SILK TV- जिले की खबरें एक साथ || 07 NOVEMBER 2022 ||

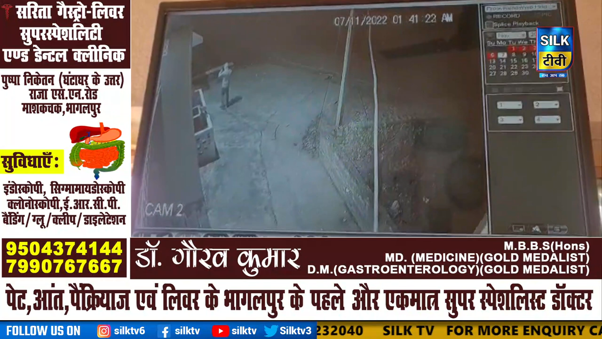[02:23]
CCTV फुटेज में चोर अपने चेहरे को पूरी तरह से गमचे से ढखे हुए दिखाई दे रहे हैं रिस्ते चोर की पहचान नहीं हो पाई है वीडियो में चोर घर के आगे
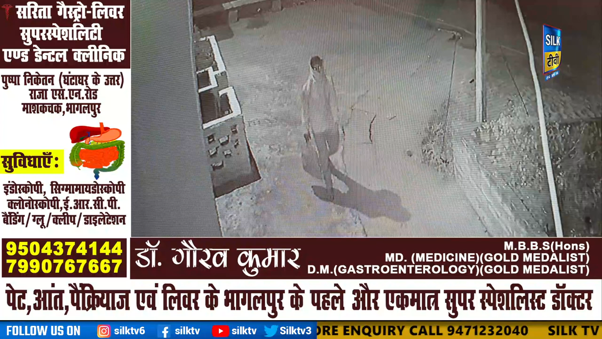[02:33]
से उपर चड़ कर घर में प्रवेश करते दिखाई दे रहा है जबकि इस दोरान घर में
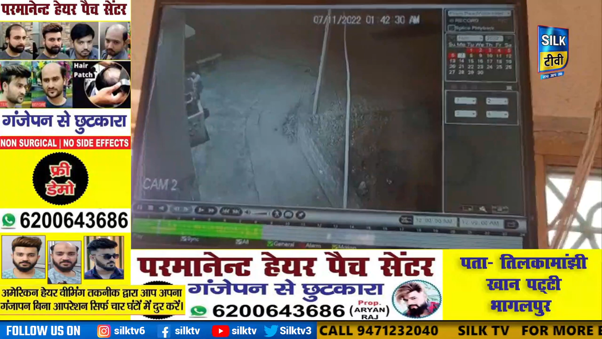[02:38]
रखा सोना इवं नगत रुपे लैप्टॉप बैक में भर कर चोर आसानी से नीचे उतर कर